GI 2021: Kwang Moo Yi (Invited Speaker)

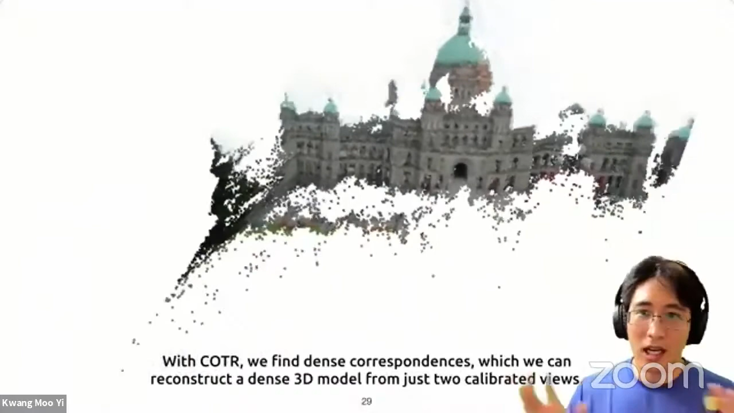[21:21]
Uh, we use the two images and once they're calibrated, we can actually create a dense warp thing and create 3d models like that.
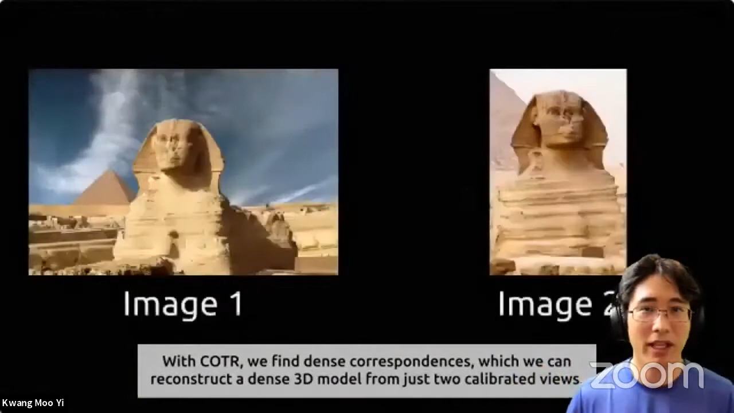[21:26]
And here's another example, uh, completely, uh, different background.
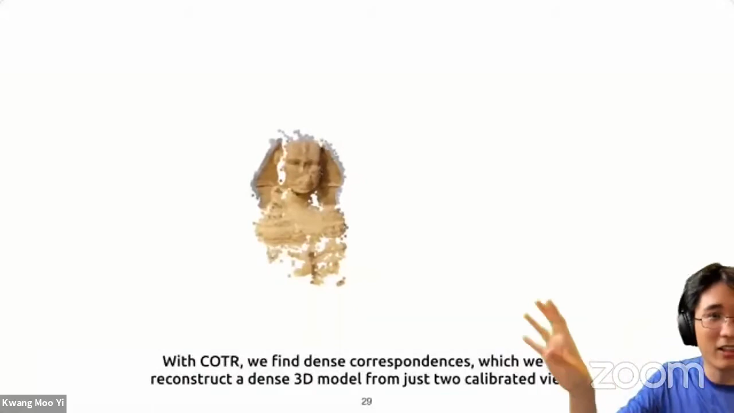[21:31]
So the only thing common is the things in the middle. So that's what you get.